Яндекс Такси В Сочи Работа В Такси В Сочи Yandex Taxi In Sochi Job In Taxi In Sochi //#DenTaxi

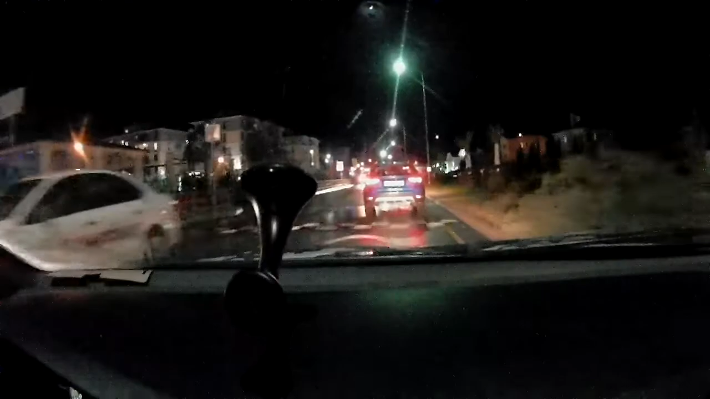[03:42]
Так, вам вот налево сюда, да, или куда там показывать-то? Показывать, что вот это здание. А, давайте поверну. Я думал, то есть КПП, а здесь можно, что ли?
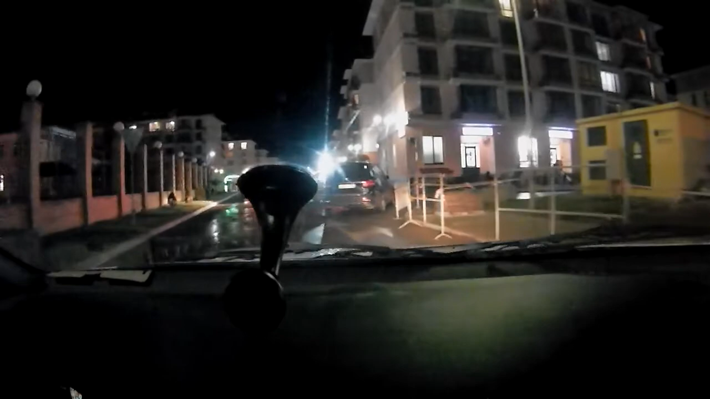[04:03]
Или вот прям перед КПП вам надо. Вот туда, да? Сейчас я тут прокурю. Неудобно здесь.